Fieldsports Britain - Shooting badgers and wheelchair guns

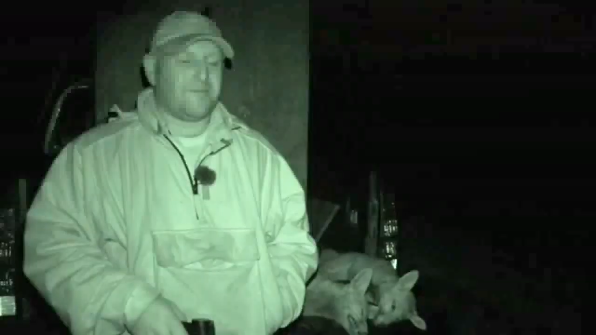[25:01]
Sporting Rifle magazine's Mark Nicholson is out with lamp and rifle after foxes.